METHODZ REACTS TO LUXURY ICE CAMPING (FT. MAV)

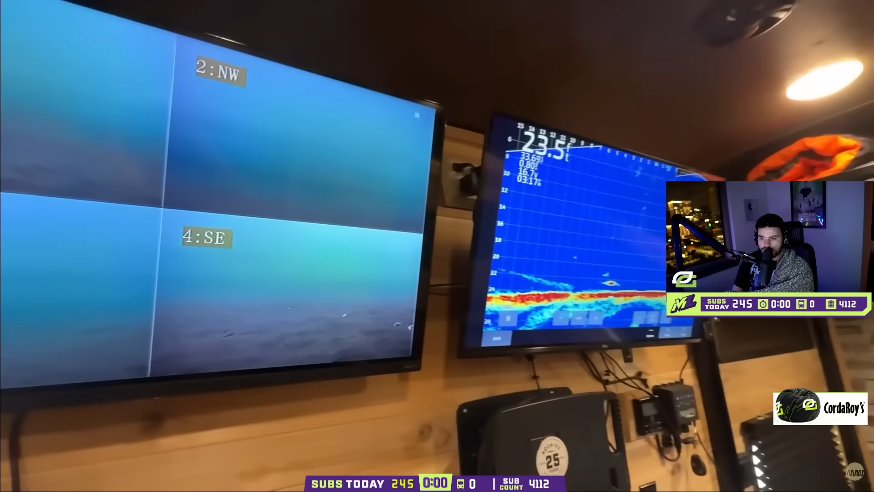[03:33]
And then you have a state of the art Garmin Panoptix live scope unit where if you can't see him on the camera, whoops, I just kicked her camera. It's fine.
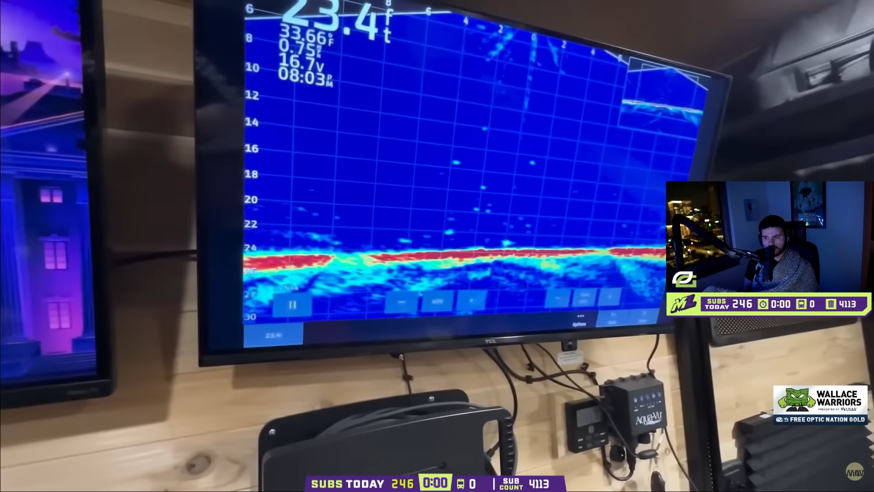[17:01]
On screen: water 33.66°F
It's crazy, too, because we're keeping it down right on bottom where they seem to be hanging out, and they don't even want to.